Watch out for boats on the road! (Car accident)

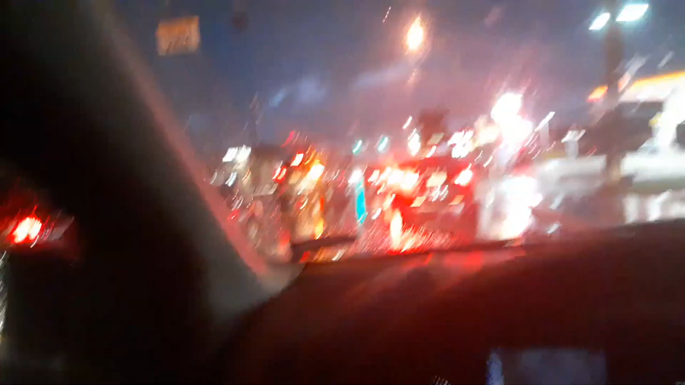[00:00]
I think someone got an accident, you guys. Oh, that boat's on fire. Oh, that car crashed into the boat from the bottom.